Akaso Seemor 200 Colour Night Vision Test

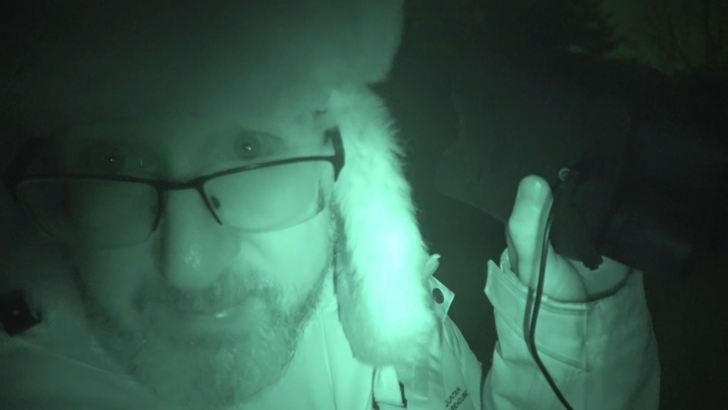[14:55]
Yes, you would get a little clearer image than me. You know, it might be a little shaky with me hand holding it, but that's not my fault. That's the design issues, the battery that doesn't work, you know. And most people are going to pick this camera up and walk around with it exactly like I'm doing and play with it in this fashion. And this is showing you what you're going to get, right?
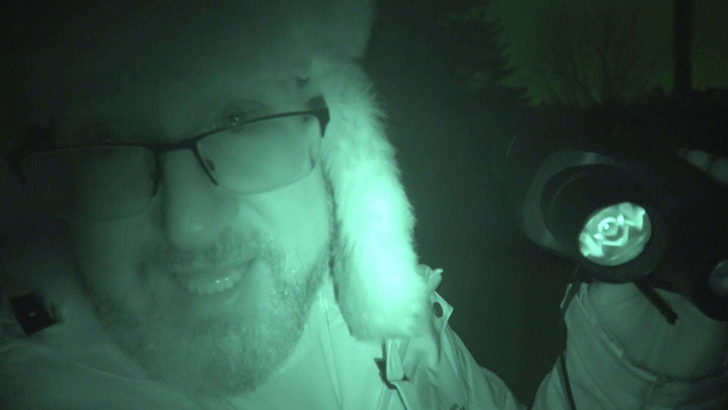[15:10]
So Acaso, guys, you have an awesome product. I've done my best to show, you know, what the average guy who picks this up is going to use it, how they're going to use it. And you have to appreciate that, I think. And guys, I was even impressed on the night when there was less light than this. They weren't because it's their product and they're like, it can do better. Well, yes, but not every night is going to be perfect conditions. Tonight is perfect conditions, guys. This is the best you're going to get with this camera. So let me know in the comments down below.
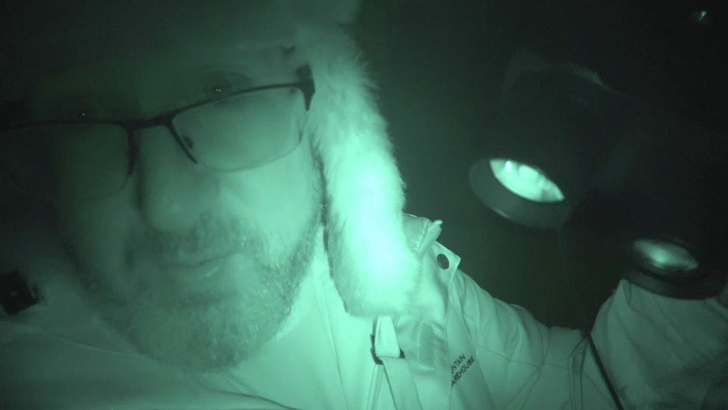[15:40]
What do you think about the quality of this thing, what we're seeing? I think it's pretty unbelievable. It's crazy.